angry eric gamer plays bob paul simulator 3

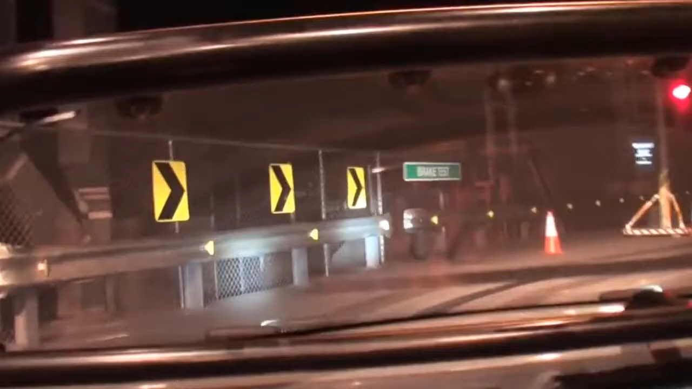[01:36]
Okay I'm gonna take you right up to the cones hit the brakes and see if I can steer you through.